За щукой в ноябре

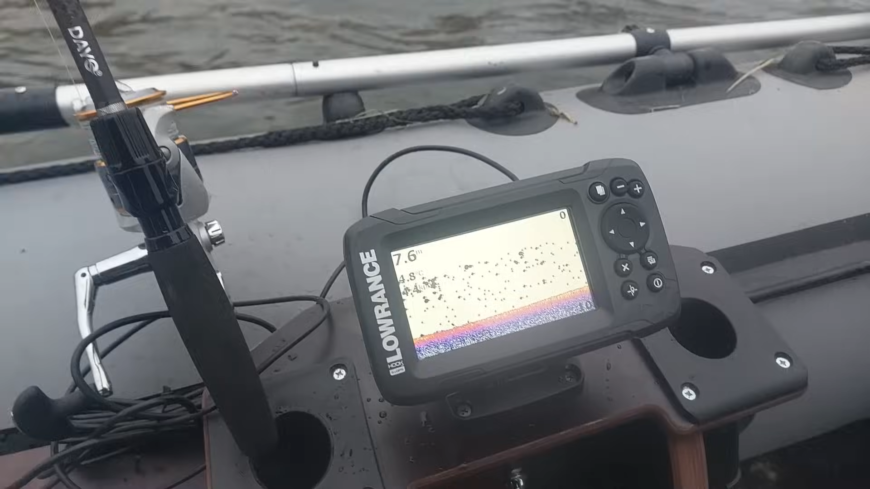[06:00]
На 7,6, но ровная, по дну фигачит, видно,
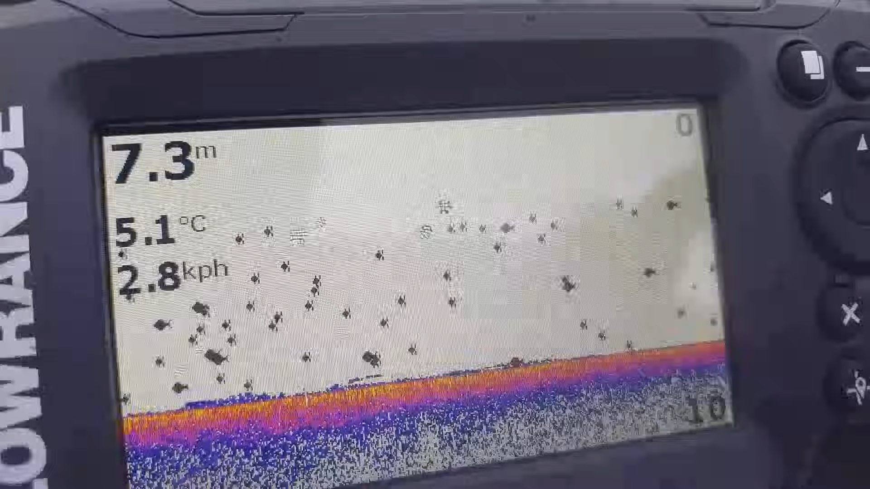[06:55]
On screen: depth 7.3 m, water 5.1°C
В таких больших глубинах не особо рыба, она.
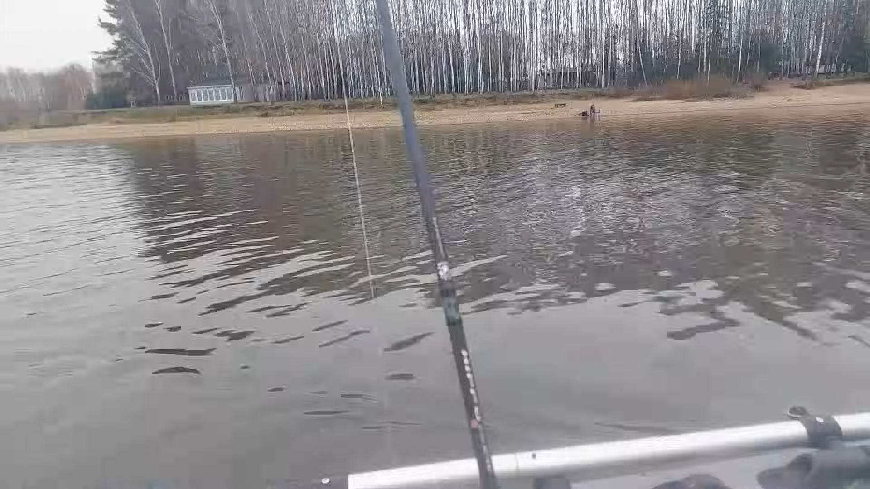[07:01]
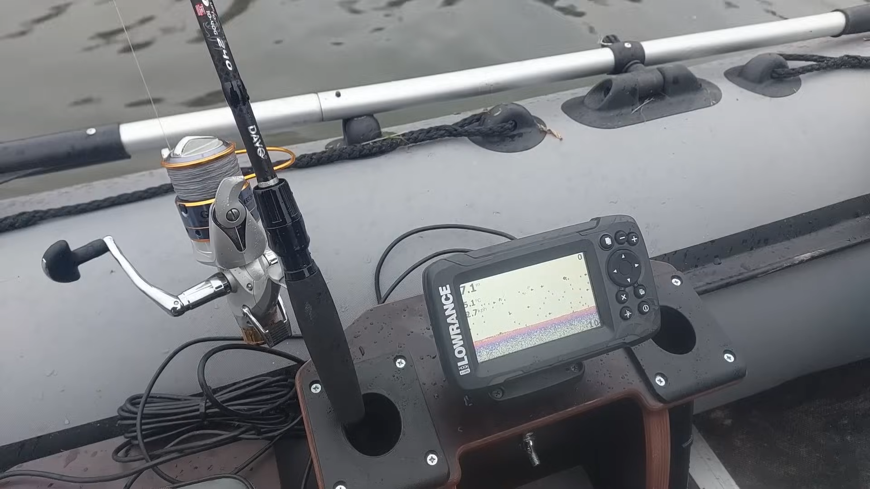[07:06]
Любят
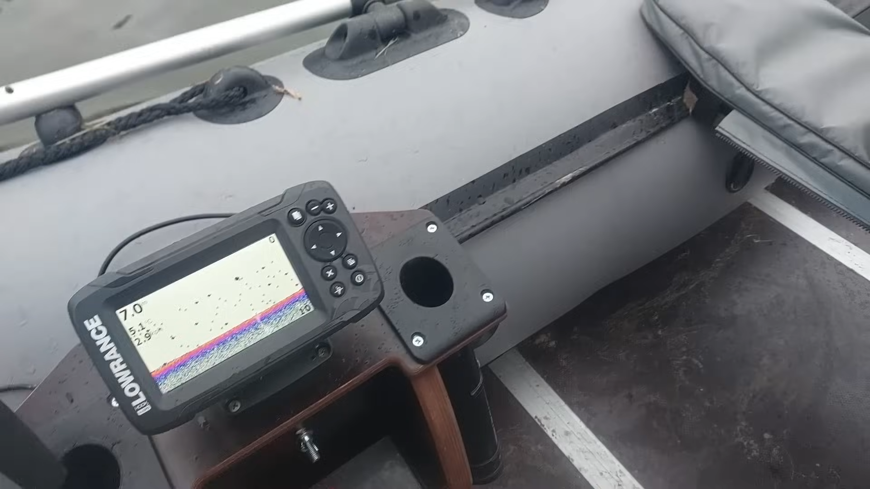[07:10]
7, 6, 5. Вот она и вверху, и внизу, везде.